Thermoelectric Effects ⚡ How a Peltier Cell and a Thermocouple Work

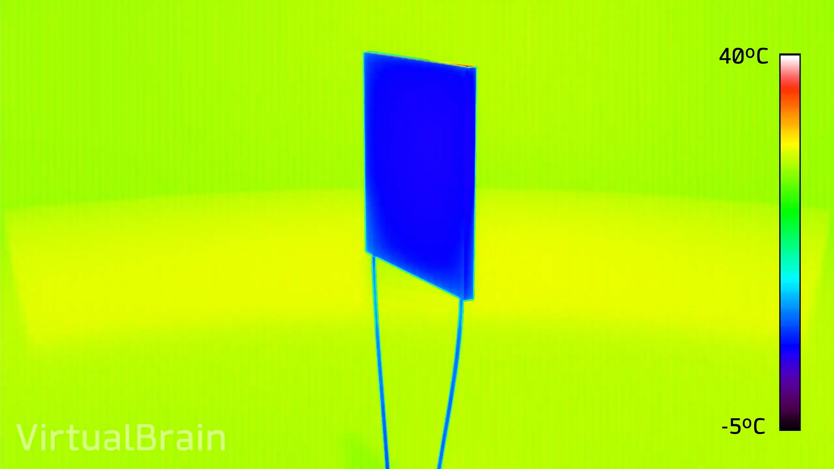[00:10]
On screen: scale top 40°C, scale bottom -5°C
This, thanks to what is known as the Peltier effect.